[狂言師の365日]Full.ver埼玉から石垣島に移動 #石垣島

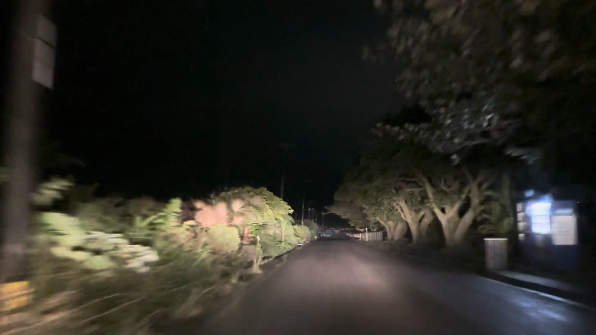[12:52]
見えた。お、街が見えてきた。 街が見えた。